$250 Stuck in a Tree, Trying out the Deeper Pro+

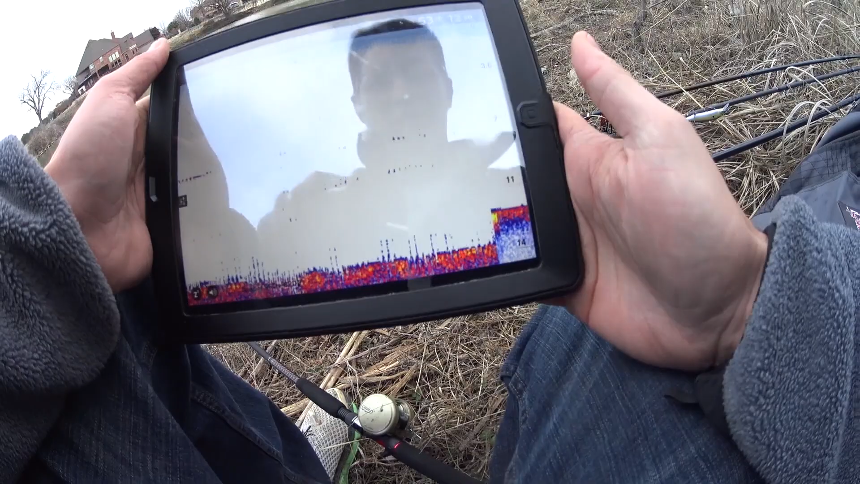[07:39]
So, right out here, I don't know if you can see the deeper, sitting there, sitting in 12 foot of water.
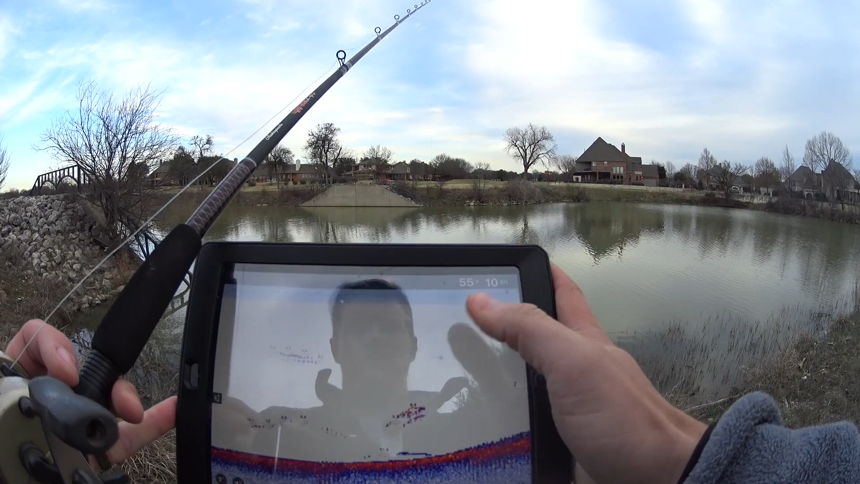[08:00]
So here's where it starts to really, the water's, well, you can see it's coming out 12 feet, 10 feet. And it seems right there at that 12 foot mark, there was some fish, so. All right, it's about to start getting pretty steep right here, I'd guess. Yep. Still 6 foot right there.
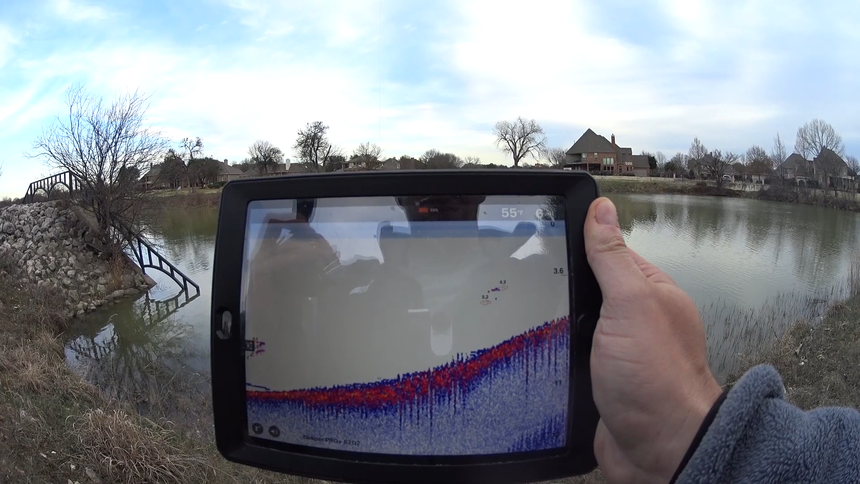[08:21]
And let's see, that's not very far out, so.